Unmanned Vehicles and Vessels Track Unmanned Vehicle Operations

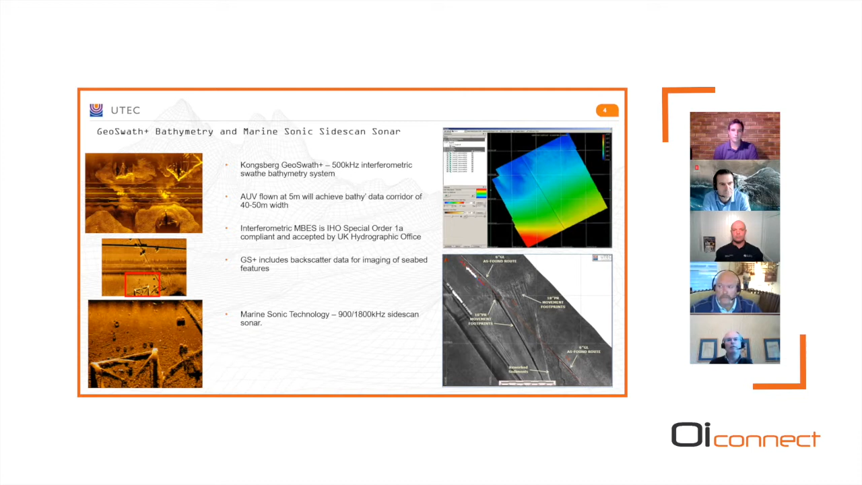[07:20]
side scan sonar which can then complement the marine sonic dual frequency side scan that we've actually got fitted to match with the sway. Then we normally work at the 900 kilohertz side scan. The sub-button profiler is not the strongest sensor on the vehicle just by the size limitations and power limitations but it's good for export cables but it would struggle with most inter-array cables but it is there and we can program the gavia
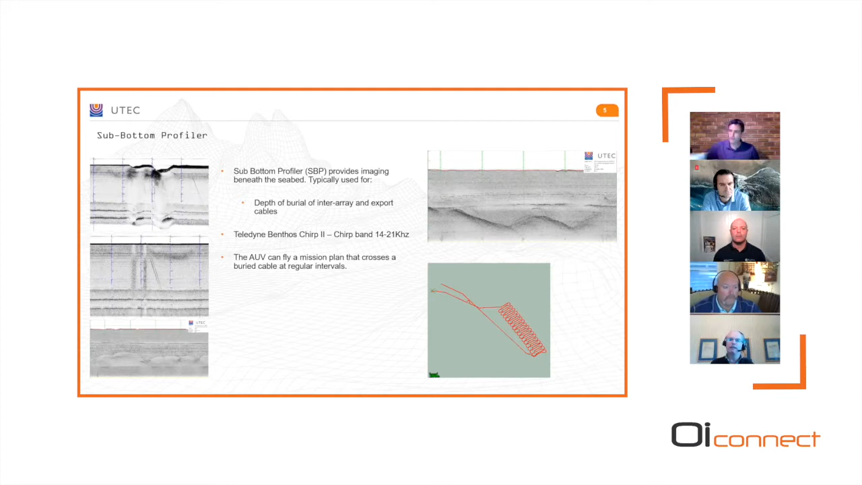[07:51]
to fly in this sort of mission where it goes backwards and forwards across the cable to get a series of depth profiles.
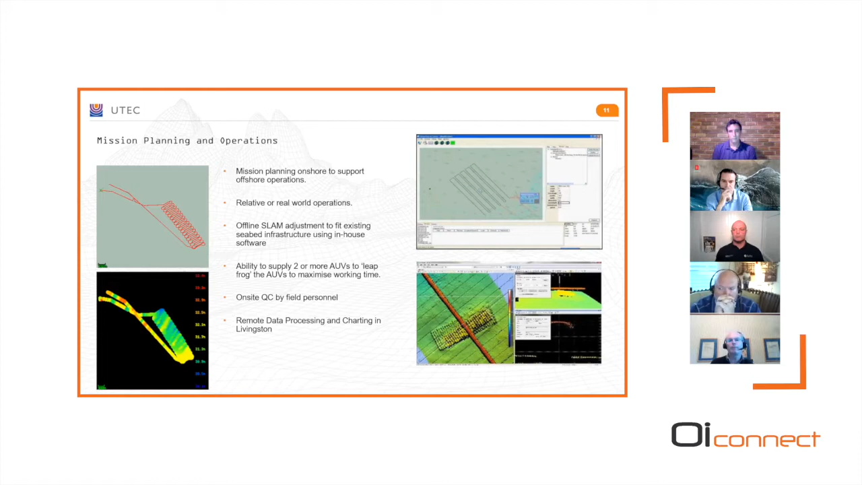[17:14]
got our own software package that lets us do the SLAM adjustment of the the data to match to known features. So we've done various trials and demos for the wind farm operators and been matched against our conventional survey vessel CTB operations and in all cases we've been able to show we've got a greater weather capability and we've produced better data and we haven't taken up boat time in doing it. So this is for us
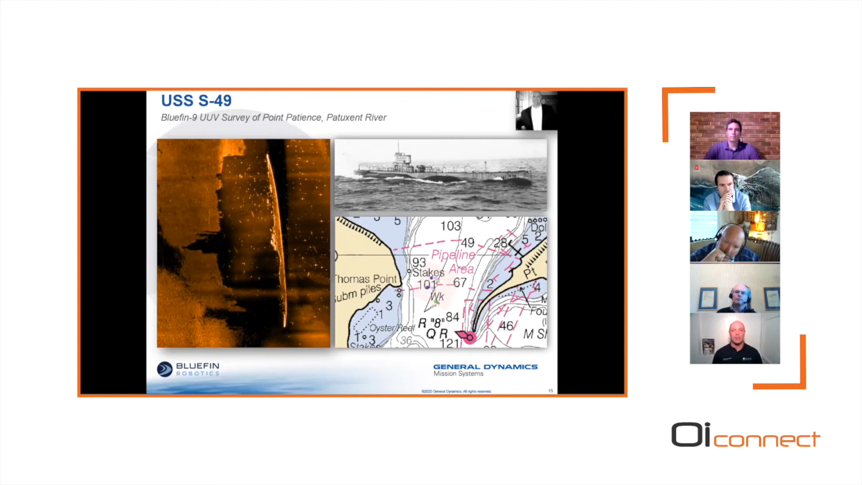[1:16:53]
49 mast gear and deck are illuminated very well um this is this is a great example because you know in this really unique riverine environment you're still able to generate data with a uv